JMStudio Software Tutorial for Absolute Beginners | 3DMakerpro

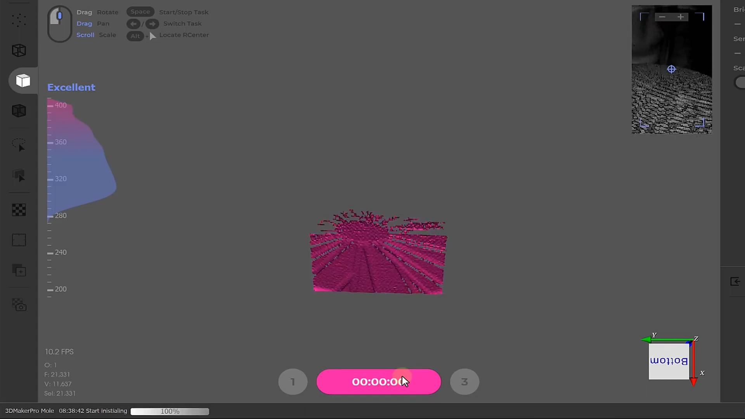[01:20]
This step will scan the turntable only. Once that scan is finished you can place the object back and press scan.
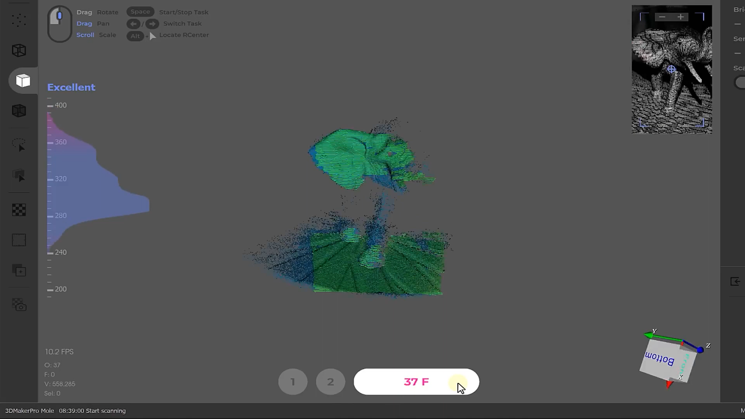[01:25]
Let it run and once it's done you'll see a preview of what the scanner was able to pick up.
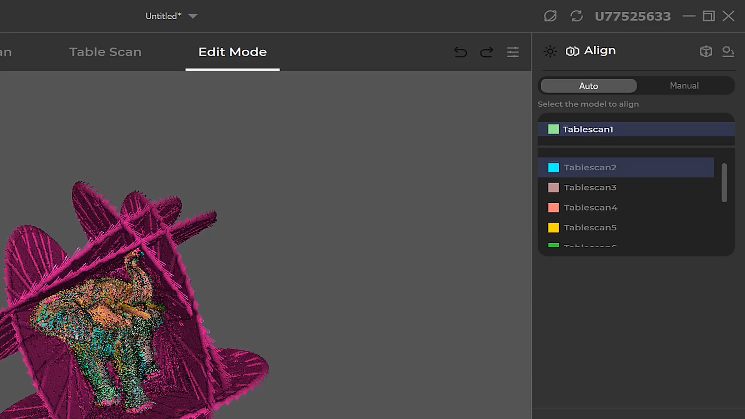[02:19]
It does a really good job but if you're not satisfied with the outcome you can always go into manual alignment to adjust.
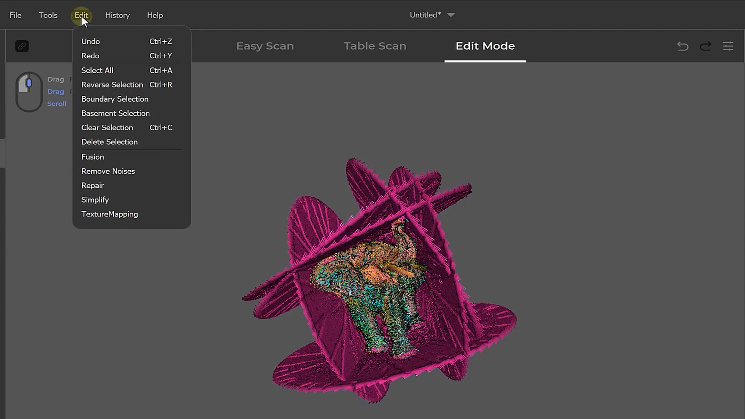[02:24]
If we now go over to tools and click delete selection we remove the turntable from the point cloud. Here you can also see if you might have missed some spots when scanning.
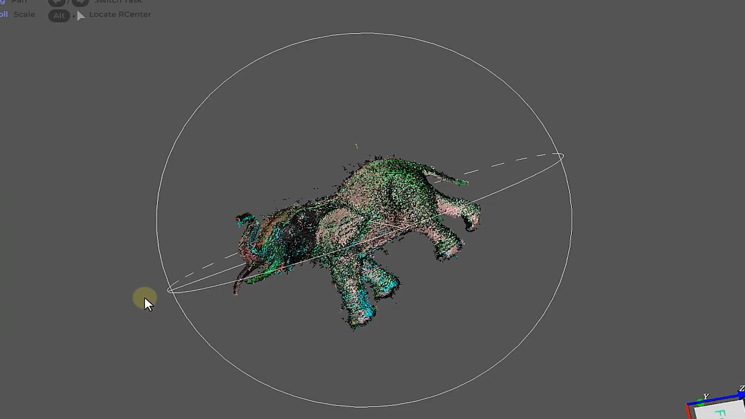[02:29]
If so you can always add some more scans. Once you're happy with that it's time to process the model.
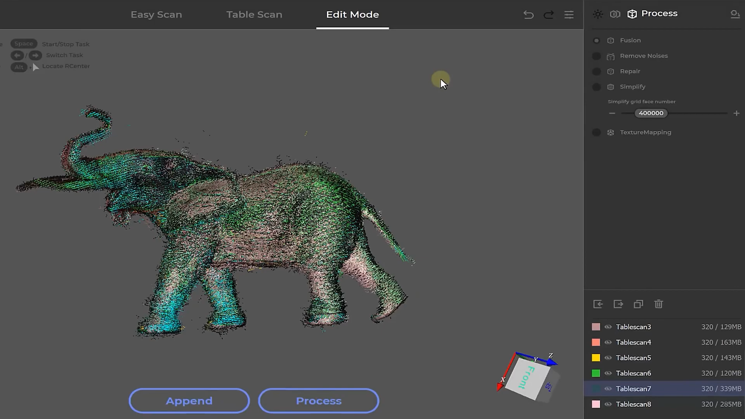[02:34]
Here we find a few options.